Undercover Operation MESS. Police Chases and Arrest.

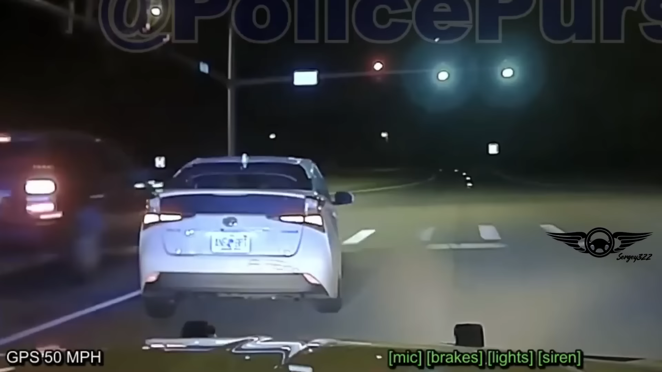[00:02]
Chasing a Nissan on ridiculous rims, a Prius full of teenagers versus a Charger, and the undercover operation caused the accident.
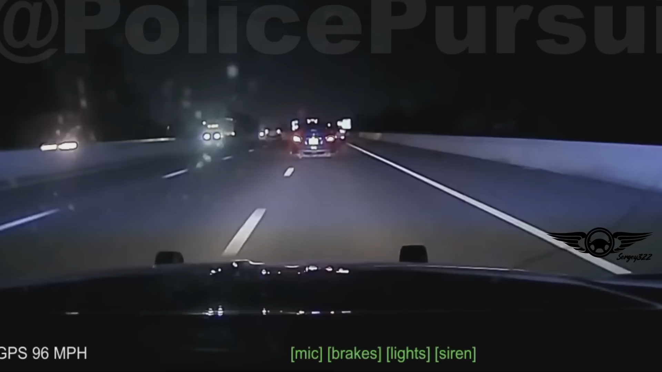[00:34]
As the gray sedan passed, I merged into traffic to conduct a traffic stop. I activated my blue lights and sirens. Following the car for a short distance, the driver did not show any indications of pulling to the shoulder. Corporal Billy Martin advised dispatch, "We were in pursuit."
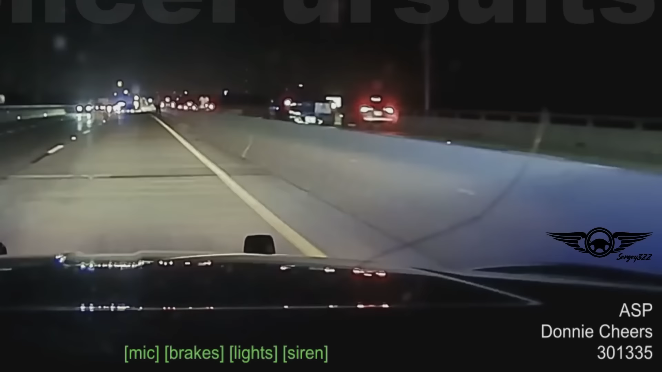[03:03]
After the tactical vehicle intervention, the driver removed himself from the vehicle and fled east on foot.
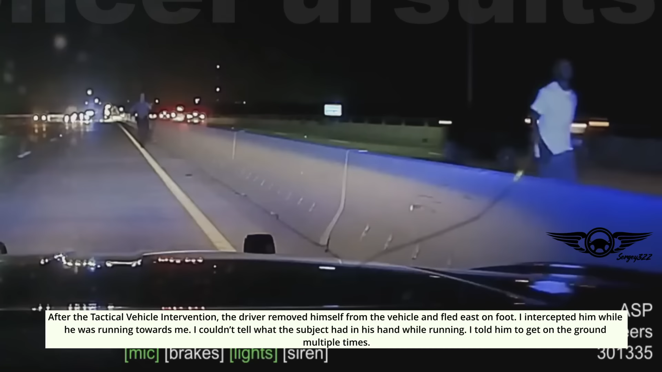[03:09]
I intercepted him while he was running towards me. I couldn't tell what the subject had in his hand while running. I told him to get on the ground multiple times.
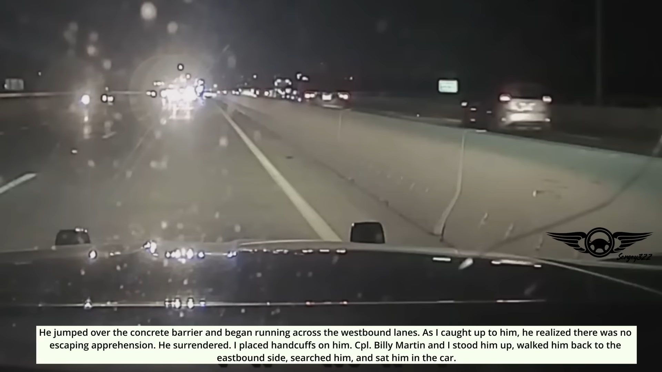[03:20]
He jumped over the concrete barrier and began running across the westbound lanes. As I caught up to him, he realized there was no escape in apprehension. He surrendered, and I placed handcuffs on him. Corporal Billy Martin and I stood him up, walked him back to the eastbound side, searched him, and sat him in the car.
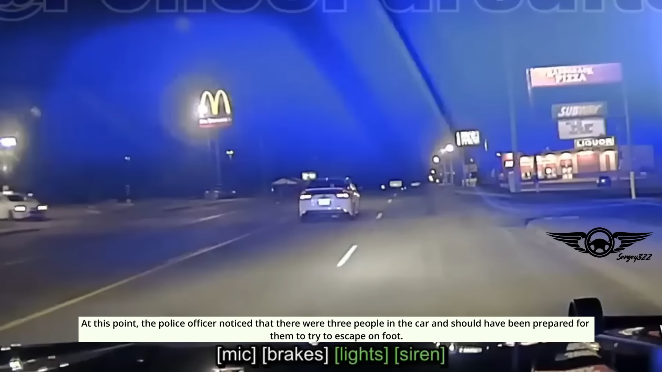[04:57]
the police officer noticed that there were three people in the car and should have been prepared to try to escape on foot. The police officers decided to swap places because the Chevy Tahoe lacks the maneuverability and speed to successfully and safely perform the pit maneuver.